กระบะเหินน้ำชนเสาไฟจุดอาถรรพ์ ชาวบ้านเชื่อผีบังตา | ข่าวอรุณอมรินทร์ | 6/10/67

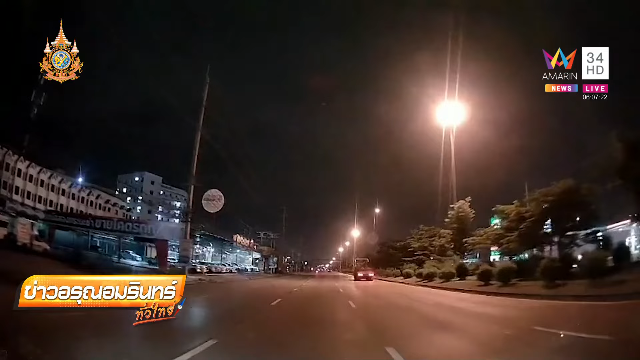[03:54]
อื้อ อื้อ โอ้ อื้อ โอ้ โอ้ โอ้ โอ้โอ้สาวคนที่อยู่ในรสที่มิกรองวงจรปิดเนาะร้องให้เลยคุณผู้ชมกระบากคันนี้ หูสิ่งจนชนท้ายเธอกระจุยเลยนะคะแล้วหลังจากนั้นก็ไปจบที่แสวไฟฟ้าแล้วโดยเห็นทุกวินาทีเลยนะตกใจ